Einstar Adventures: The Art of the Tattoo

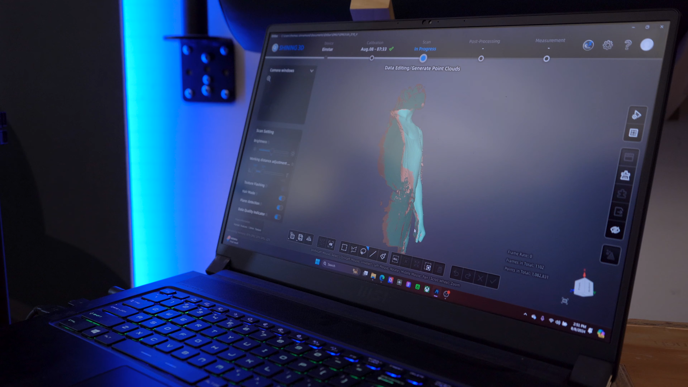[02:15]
process that into a 3D model, that can be used.